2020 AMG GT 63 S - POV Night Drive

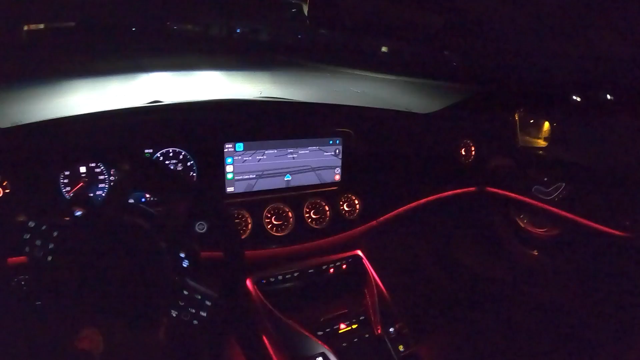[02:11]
I love how large Apple CarPlay is in this screen. Finally.